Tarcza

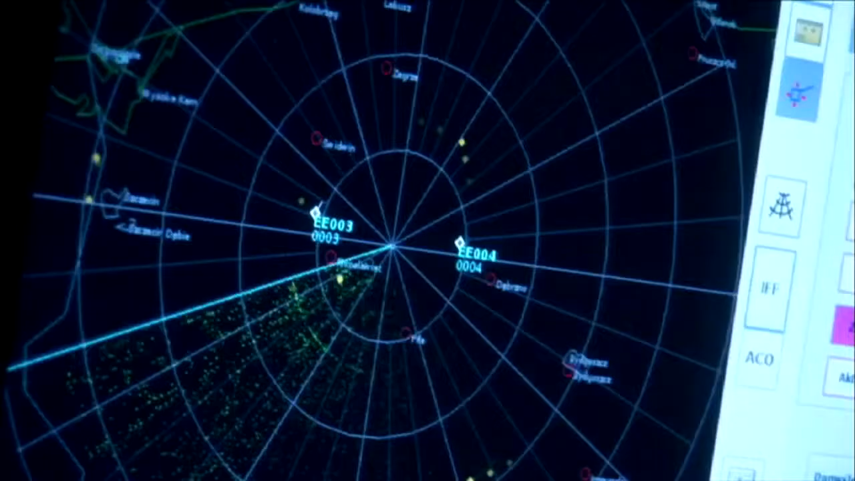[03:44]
ponieważ nasza stacja pasywna nie wysyła żadnych sygnałów, a słucha nawet to, co radiostacja pokładowa samolotu emituje.
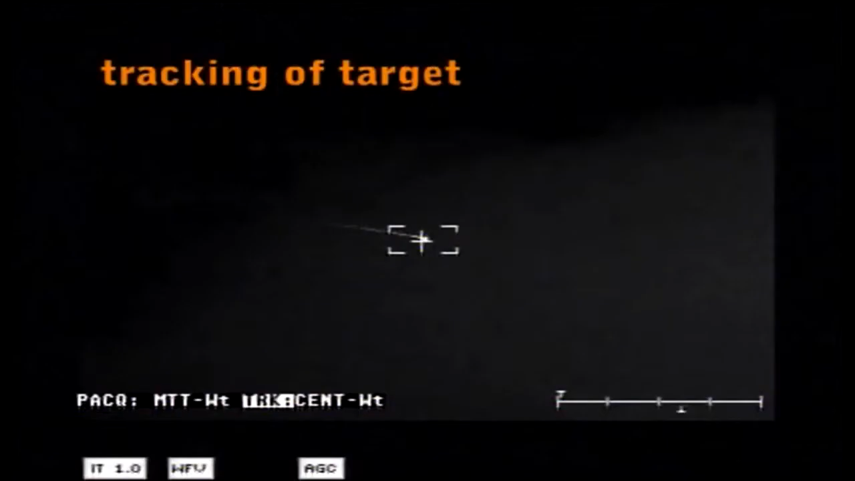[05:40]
Czas odświeżania w stacji SOA 1 sekunda zapewnia bardzo szybki przechwyt celu
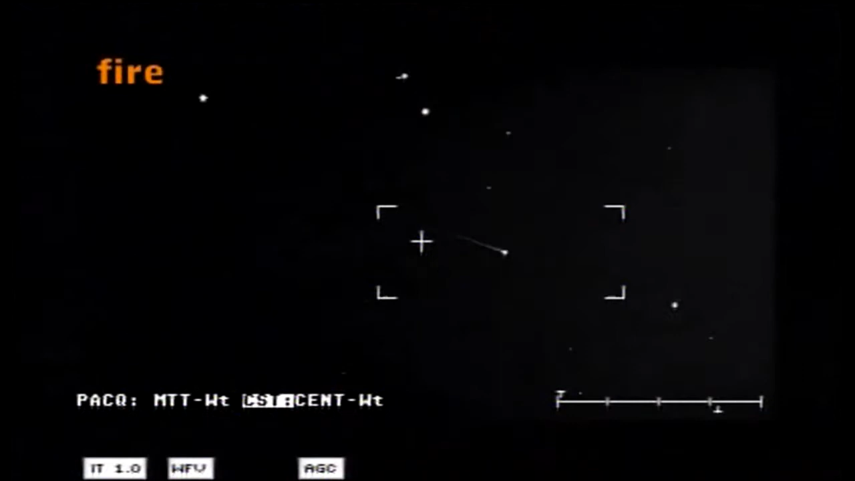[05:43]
głowicą optoelektroniczną w trybie w pełni pasywnym. Czyli możemy zacząć śledzić i naprowadzać armaty przeciwlotnicze na obiekt powietrzny w bardzo krótkim czasie od wykrycia.
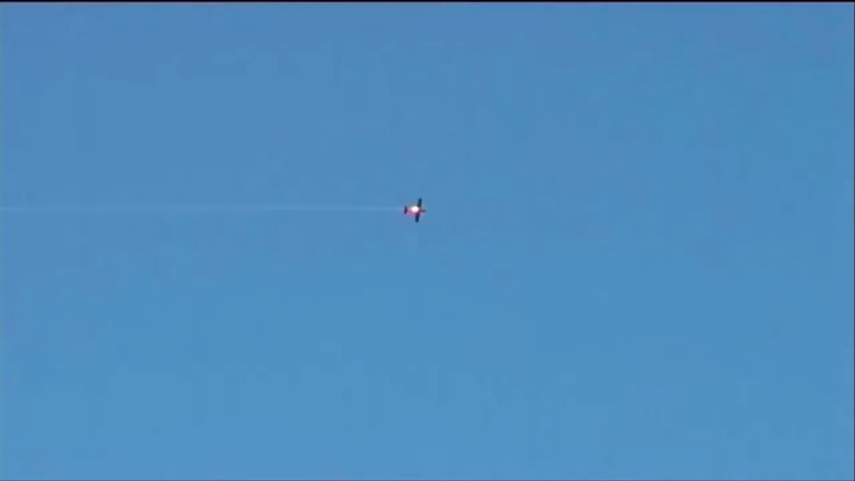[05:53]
I też do otwarciu ognia z armat praktycznie pilot nie jest zorientowany, że jest śledzony przez środki ogniowe.
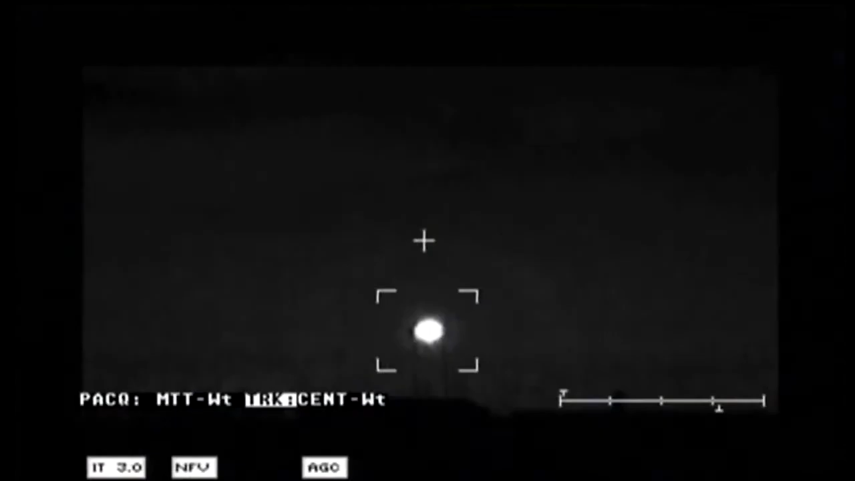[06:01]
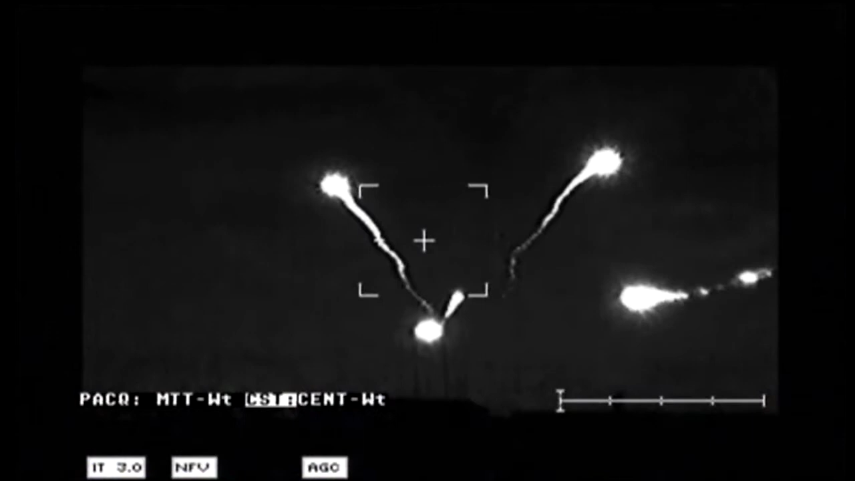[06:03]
No a po otwarciu ognia, jeśli czas lotu jest sekunda, półtora sekundy, to pilot nie jest w stanie wykonać manewru unikowego.